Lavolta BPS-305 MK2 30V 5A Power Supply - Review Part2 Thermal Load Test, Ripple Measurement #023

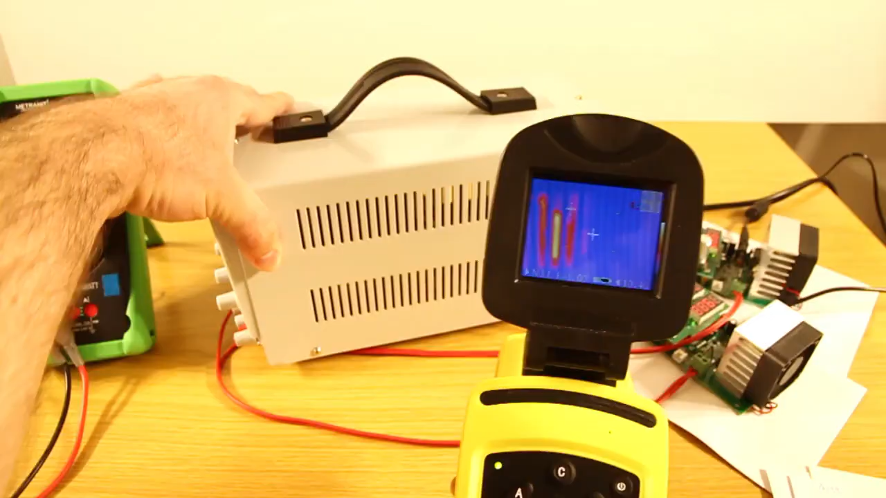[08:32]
so this hot spot down in here is the
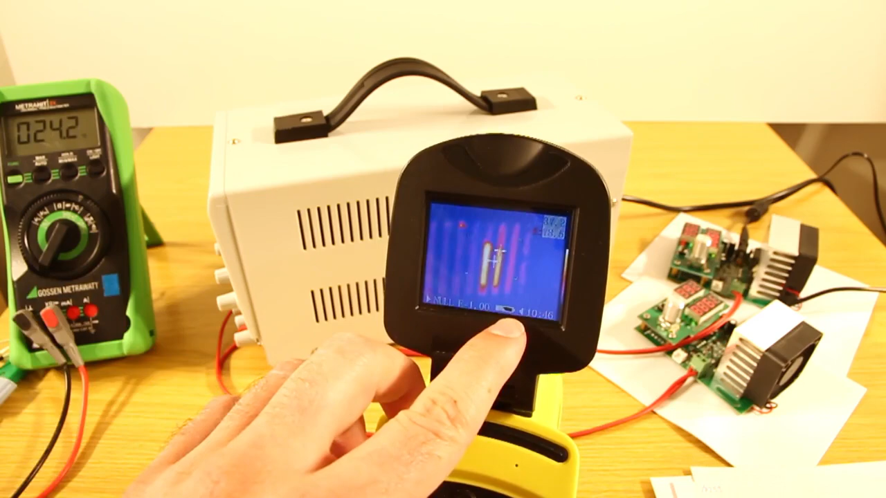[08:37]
rectifier which is in here and you can see it through the slits
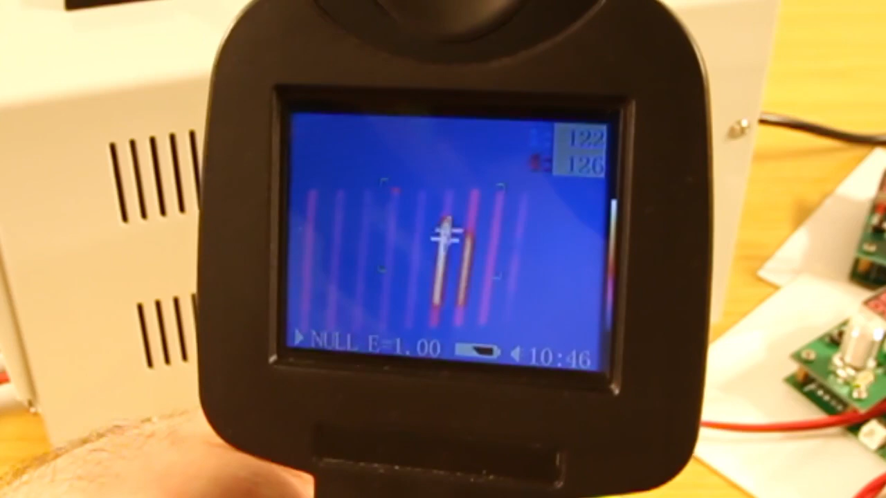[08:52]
that's quite hot actually if i remember correctly that's just a few degrees celsius lower than the previous version of this power supply where the rectifier was just mounted to the bottom of the metal case and got up to
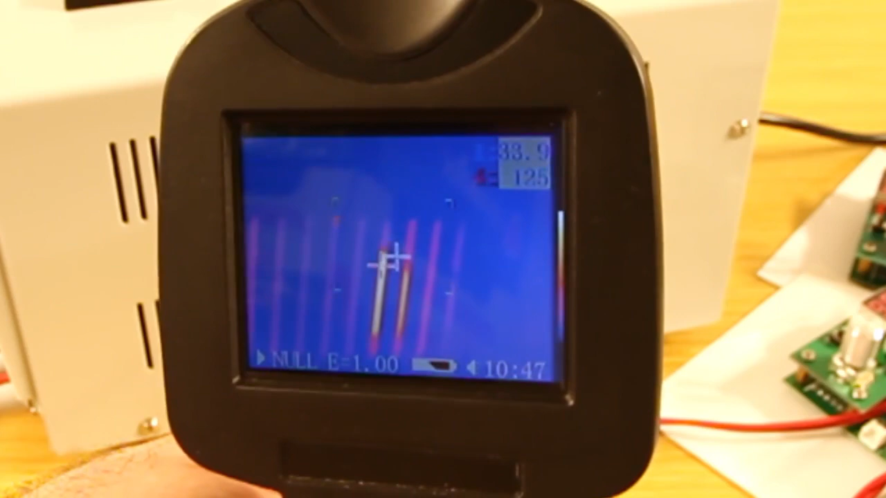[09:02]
132 degrees as i remember correctly 129 almost 130
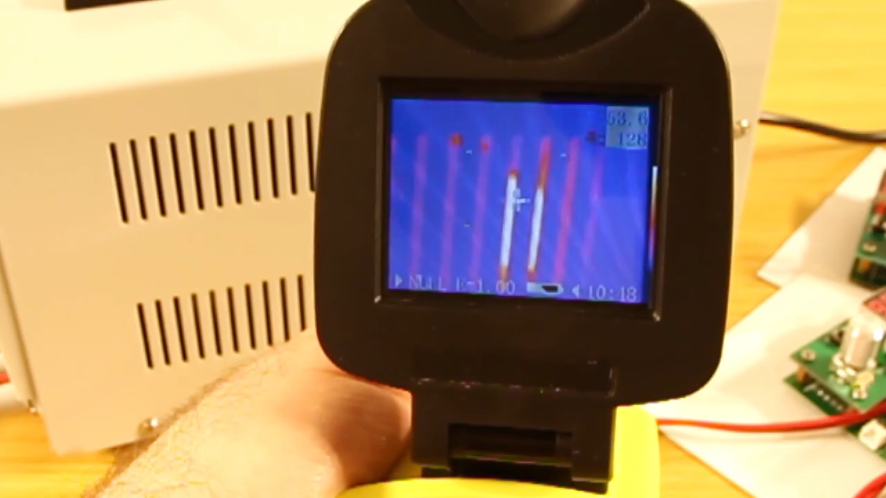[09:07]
so i'm not sure what's going on in here that's actually not that great
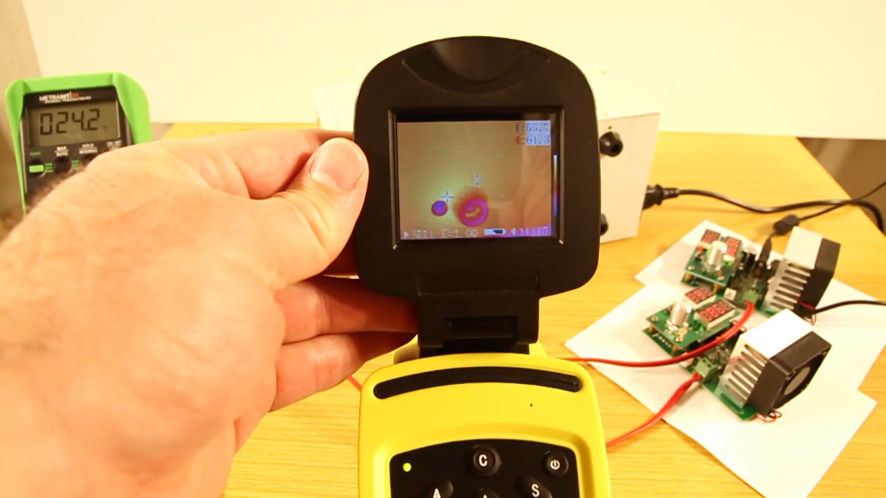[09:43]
60 so the transformer still makes it quite hot but it's not as bad as it was before where it was up to like 80 degrees celsius so this isn't that bad so the bottom is at 60 degrees yeah it's toasty but you can touch it so it's not that bad you can leave your
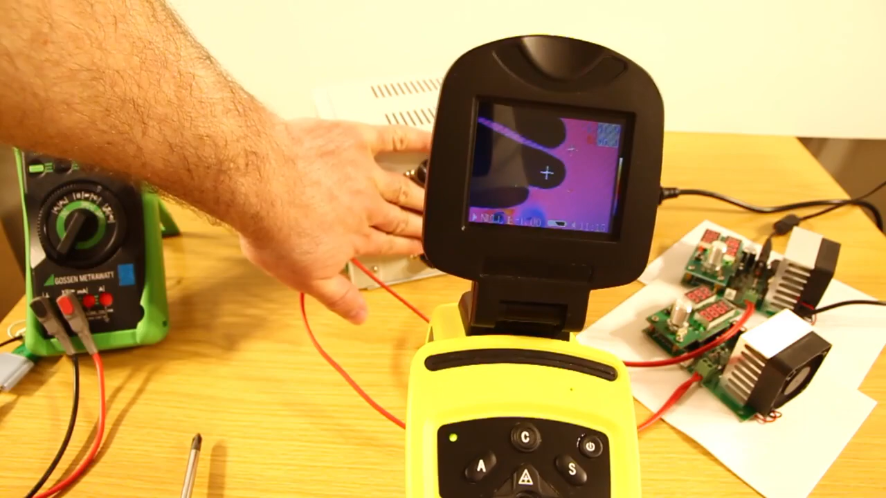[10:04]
hand for a few seconds on there i have to say i'm quite disappointed with these results as we saw the power transistors got up to 180 degrees